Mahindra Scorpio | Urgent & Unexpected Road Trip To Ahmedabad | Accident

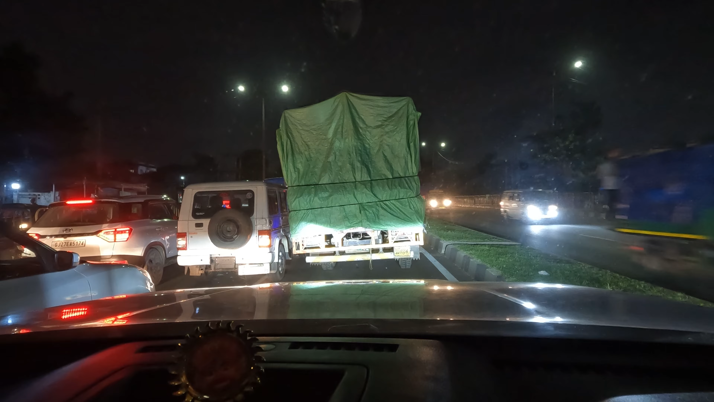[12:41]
ट्राफिक यह भी हम लोग कहां भी पहुचे है सिंगर्वा सिंगर्वा यहां से टर्न लेंगे आगे से कठवाड़ा करव यह पहुचे दास्तान
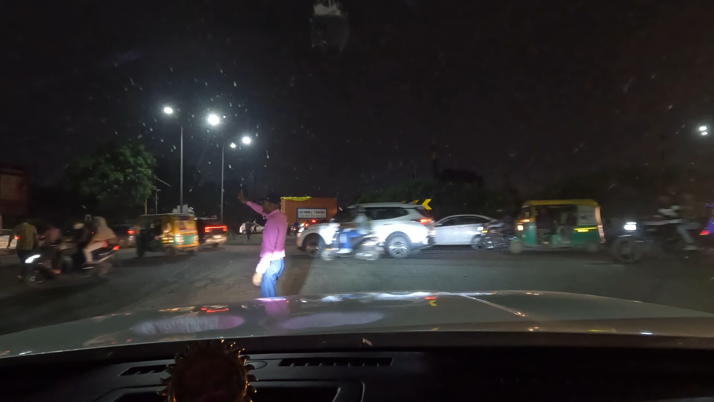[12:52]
सरकल वहां पहुचने के साथ इतना
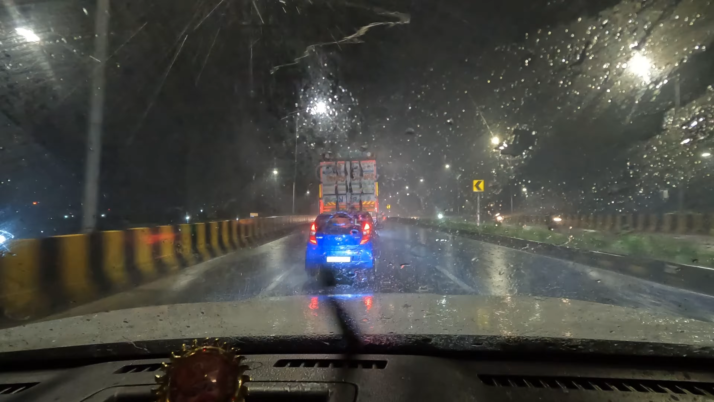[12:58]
तेज बारिज दमागे दार वला बारिज